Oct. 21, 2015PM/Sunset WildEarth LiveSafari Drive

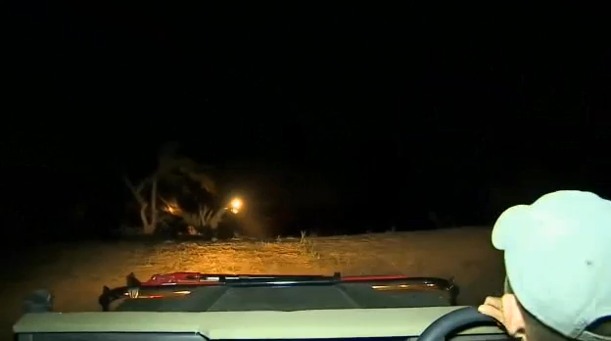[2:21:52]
And there they are. Well, sort of. Not sure if we can pop over the hill without doing ourselves some serious damage. You see them there? There we go.
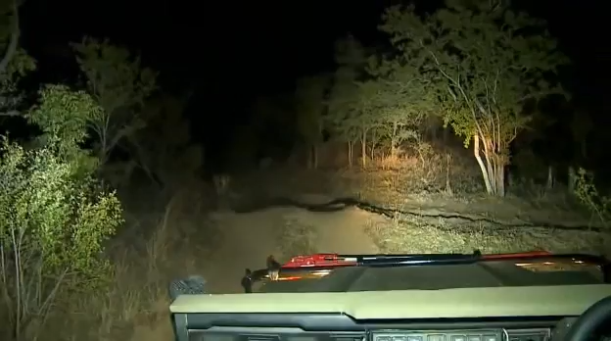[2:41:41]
Now, the good, very, very good news about what they're doing now is they're heading straight towards Juma.